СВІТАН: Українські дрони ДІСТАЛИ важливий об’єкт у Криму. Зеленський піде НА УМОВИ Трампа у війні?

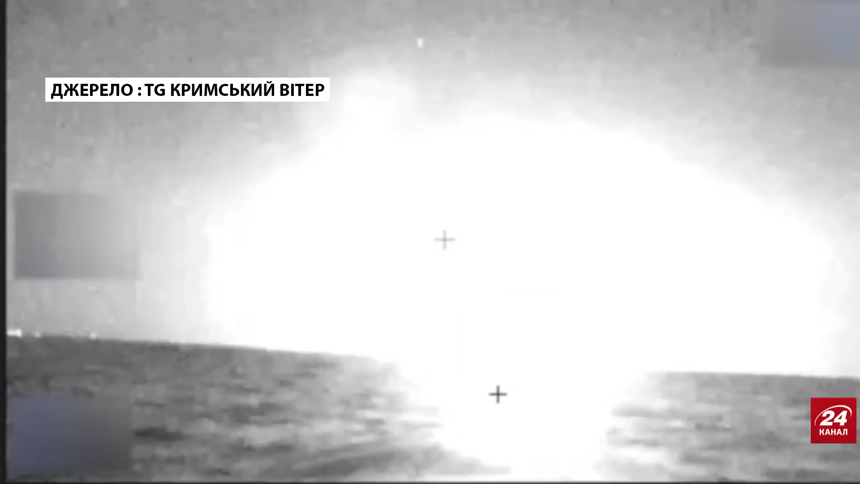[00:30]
Як наслідок, там були ціла, такий ряд уражень цієї берегової охорони, в тому числі і склад боєприпасів.